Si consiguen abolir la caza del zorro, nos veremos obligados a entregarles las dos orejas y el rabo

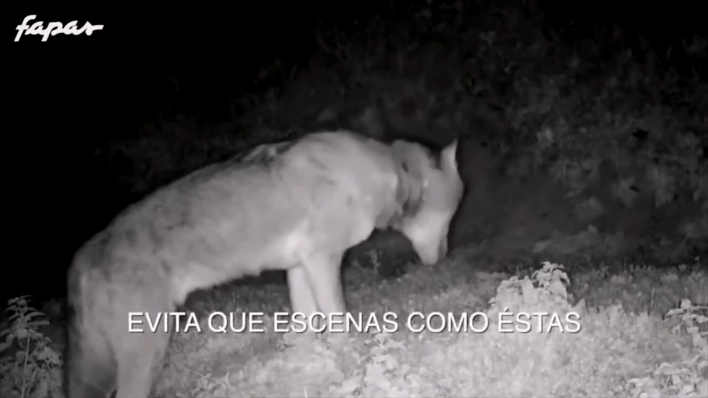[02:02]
Pues, sí, a ver, estamos, bueno, explicamos un poquitín. Nuestra organización tiene un trabajo de seguimiento de fauna salvaje, fundamentalmente con el oso, ver dónde están.
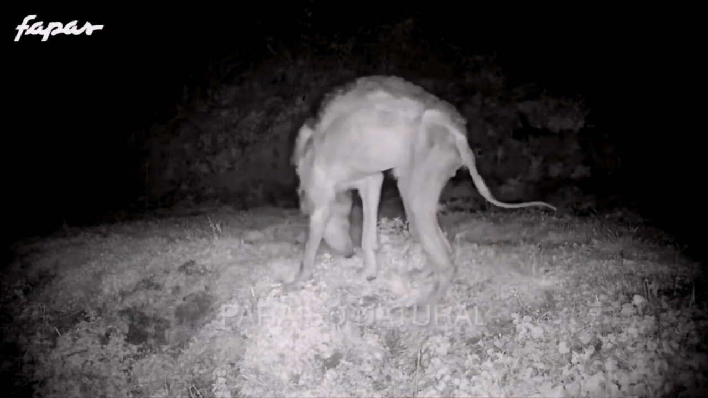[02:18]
Usamos cámaras automáticas en la montaña, y bueno, claro, estas cámaras fotografían todo lo que pasa por delante de ellas.
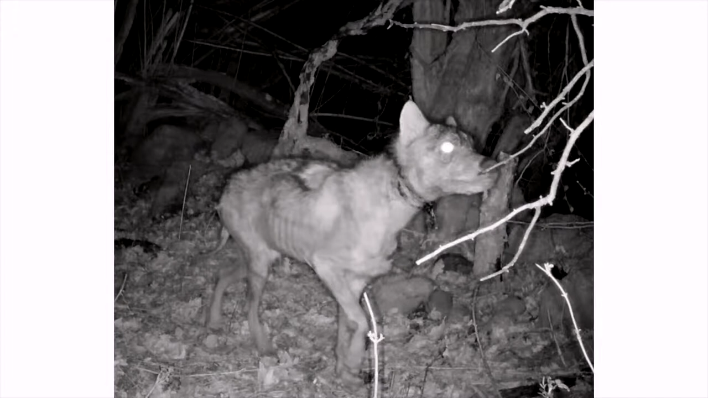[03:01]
Y bueno, y otra cosa que no se dijo mucho, y patas rotas. Lobos con patas rotas, unos con los cables y otros con las patas rotas. ¿Puede que sean los extraterrestres? No, no, no. ¿Son humanos? O sea, son humanos, sí, sí.
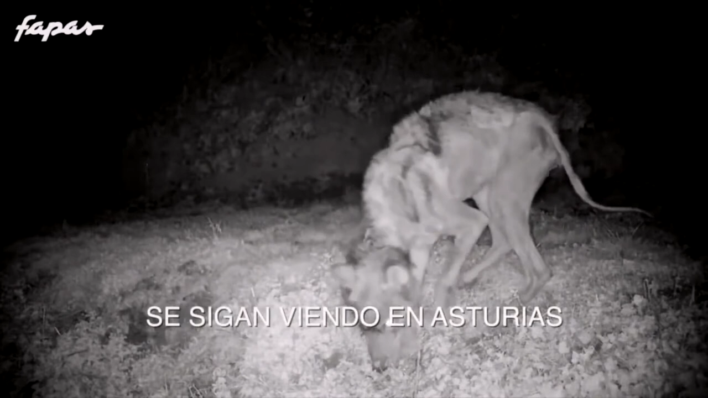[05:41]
relacionados con la presencia de estos lobos en estas lamentables condiciones, como habréis visto en las fotografías. Horroroso. Pero, Roberto, es que hay algo que sigo sin entender. Si es un acto científico o un evento científico, una situación científica,